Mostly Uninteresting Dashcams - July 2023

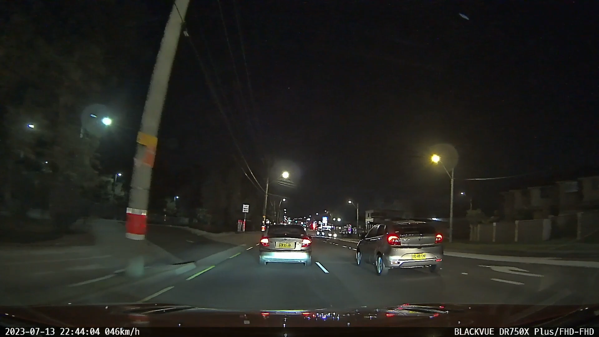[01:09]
Drunk, they're going to the right. Okay, I don't know what to do. Maybe they want to go to that tour. See, ooh, look at this guy. Okay, let him in. Come on. Move the... Oh my God. They might be turning at the firewall.